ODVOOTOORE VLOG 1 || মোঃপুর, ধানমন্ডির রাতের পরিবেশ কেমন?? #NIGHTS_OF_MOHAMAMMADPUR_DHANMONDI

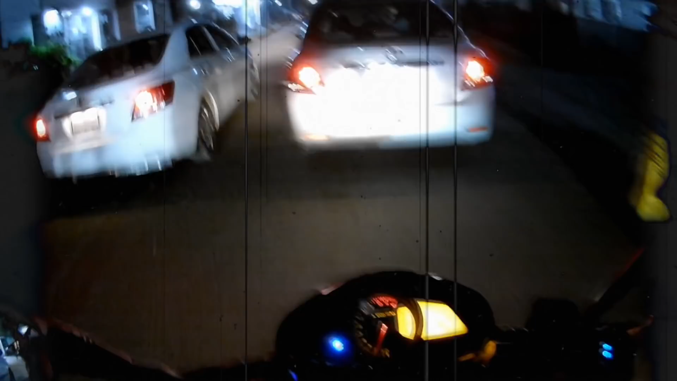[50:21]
এখনও কোয়েট আছে, তখনকার থেকে কম, বাট এখনও কোয়েট আছে, বেশ কোয়েট কিন্তু। আপনারা দেখতে পাচ্ছেন একটু আগে যে জায়গা দিয়ে আসলাম সেই জায়গার তুলনায় অনেক কোয়েট জায়গাটা।
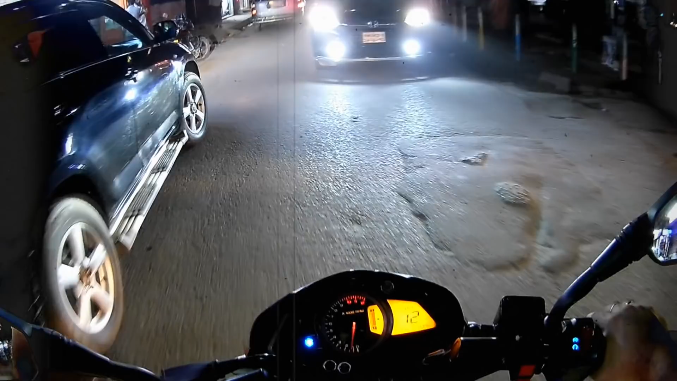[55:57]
এই একটা মাঠ, রাজনীতি নদের যে মাঠটা, সেখানে কিন্তু কোনো ব্লক ফেন্সিং করেনি।